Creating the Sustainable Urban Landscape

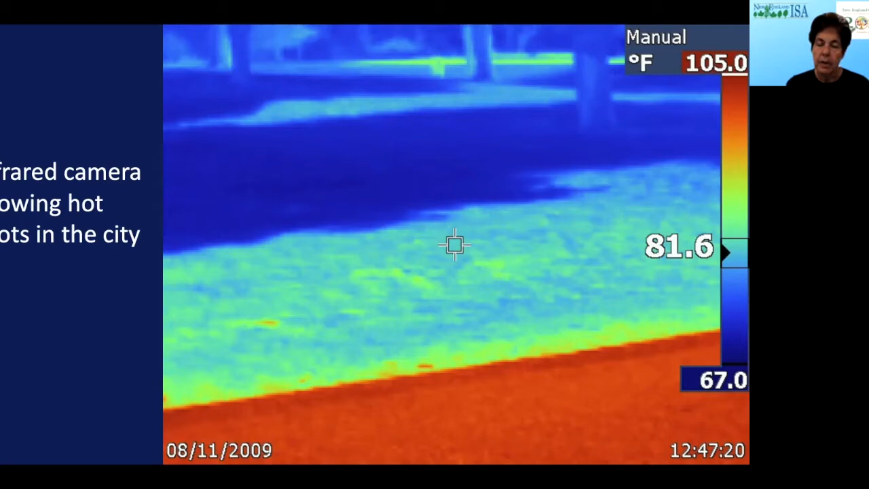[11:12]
On screen: spot 81.6°F, scale top 105.0°F, scale bottom 67.0°F
And if you come right to the foreground where you see the orange, of course, if you were all in the audience, I would say, what is that? And you would tell me, oh, it's sidewalk and you'll be right. So the sidewalk, whether it's asphalt or concrete, really can increase the temperature or park cars. All these built materials can increase the temperature that that what an aggregate causes the urban heat island.